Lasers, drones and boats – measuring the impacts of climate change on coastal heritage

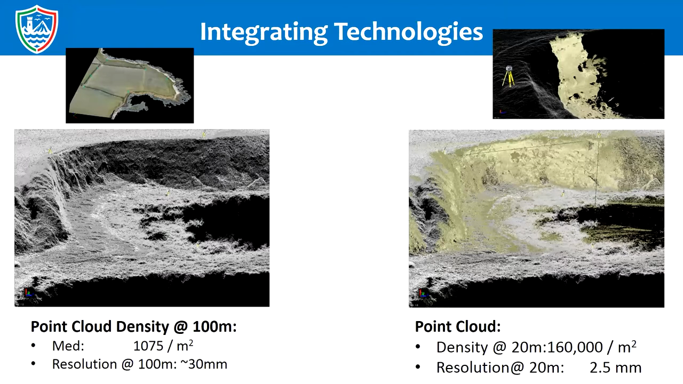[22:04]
So you're able to then tailor the way you use your methodologies to address maybe different situations or different questions that you might want answered from from individual sites. This again is an example of superimposing the the laser scanner, which is the very, very clear picture.
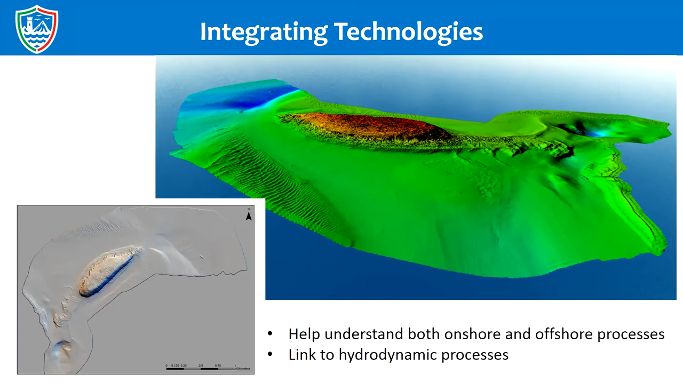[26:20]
And so really help us to to understand that the hydrodynamic processes which are perhaps controlling some of the the terrestrial processes. Another example, this one also from Wales, this is one of the the key share sites,